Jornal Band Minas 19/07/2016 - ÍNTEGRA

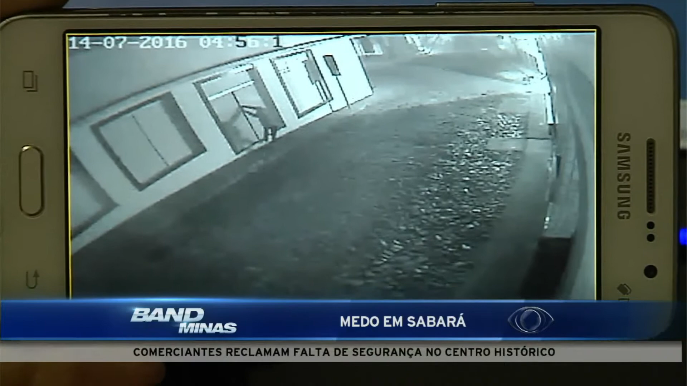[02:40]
Essas imagens mostram que com um minuto, este homem consegue arrombar a porta e entrar numa farmácia.